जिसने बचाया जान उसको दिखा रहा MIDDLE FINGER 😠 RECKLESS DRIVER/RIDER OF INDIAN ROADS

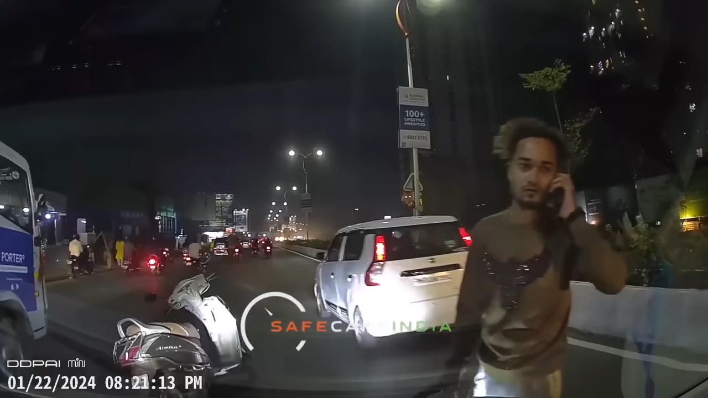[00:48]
लोगों से कुछ भी करने लगते हैं और ऐसे एक कुछ यंगस्टर्स का रेकलिस ड्राइविंग वाला वीडियो आप आज भी देखेंगे यह
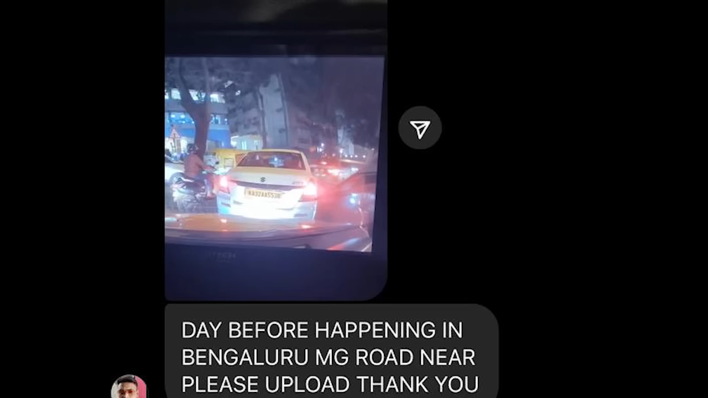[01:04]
पहला इंसिदेंट करनाटका से मिस्टर शुएब ने शेयर किया है यहाँ पर हुआ क्या कि भाई अपने कार से बैंगलोर के एमजी रोड के पास से उते हुए जा
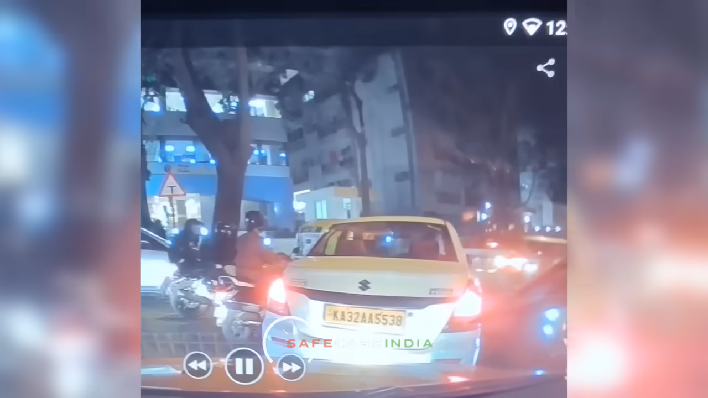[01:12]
रहे थे आप देख सकते हैं गाड़ी ट्रैफिक में खड़ी हुई है और यह धीरे धीरे मूव हो रही है तब ही होता क्या है राइट साइड से स्कूटी लेकर दो लड़के आते हैं और बिलकुल कार को आगे से क्रॉस करने लगते हैं अलाकि कार ड्रैवर यहां पर अपनी गाड़ी थोड़ी से आगे